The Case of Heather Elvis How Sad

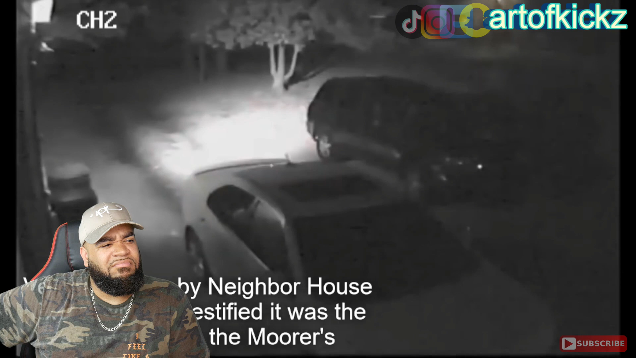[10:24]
Around this time, a surveillance camera captured a dark-colored F-150 coming from the direction of the Moore home, headed towards the boat landing. This was later confirmed to be Sydney's vehicle.
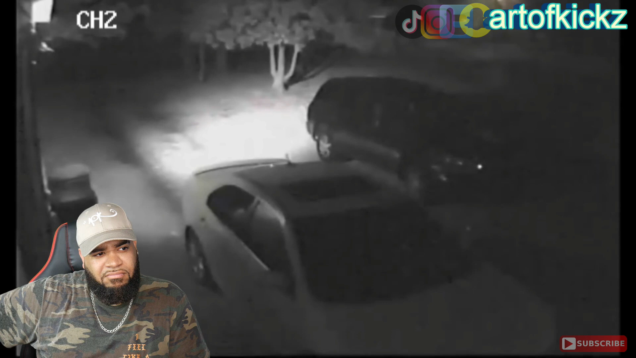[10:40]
Then, at 3:42 a.m., no more activity comes from Heather's phone. At 3:47 a.m., the same camera captured a truck coming from the direction of the boat landing and headed back towards the Moore house.